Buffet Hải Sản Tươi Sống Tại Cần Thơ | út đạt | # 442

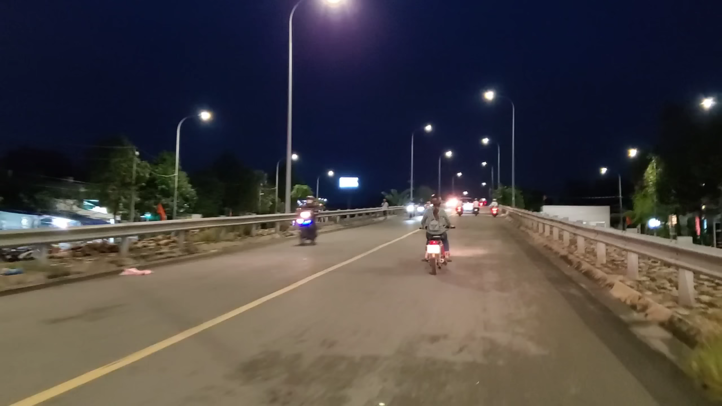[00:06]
Mình đang chạy qua cái cầu này là cầu Cồn Khương. Phía qua cầu bên đây là cái cồn đó cả nhà.
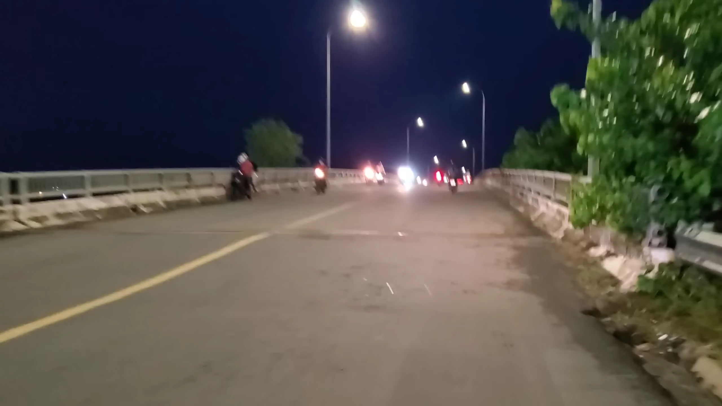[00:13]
Cồn này là Cồn Khương, bên đây có quán buffet Cua Ba Còi. Buffet bên đây cũng nổi tiếng, ngon mà rẻ nữa. Thì bữa nay để mình đi ăn coi như thế nào nha. Cũng nghe nhiều người nói rồi nhưng mà mình chưa có đi ăn lần nào hết.